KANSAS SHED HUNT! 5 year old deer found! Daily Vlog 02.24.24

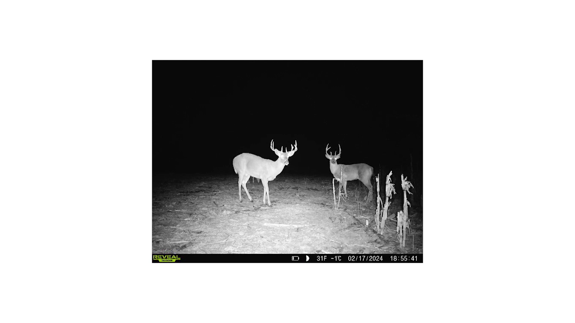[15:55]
We've had a bigger buck holding one side. So still a lot of antlers that are about 4 feet off the ground.